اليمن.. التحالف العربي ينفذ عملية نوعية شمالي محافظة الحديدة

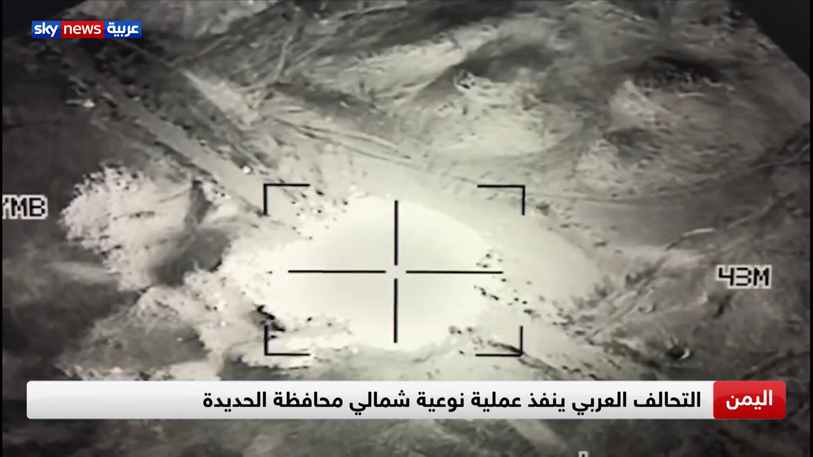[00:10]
استهدفت نيران مقاتلاته مواقع عسكرية مشروعة تابعة لميليشيات الحوثي الموالية لإيران بحسب بيان لقيادة التحالف